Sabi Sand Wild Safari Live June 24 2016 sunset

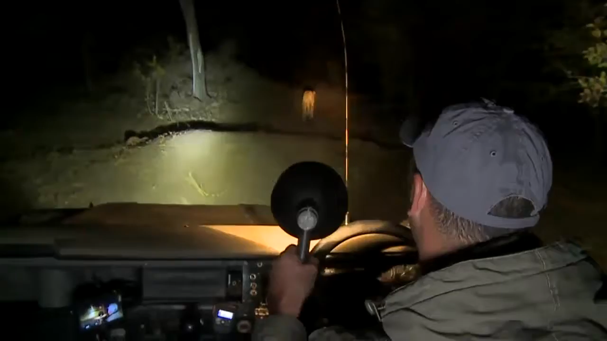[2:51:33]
But she seems to be heading more in an easterly direction now.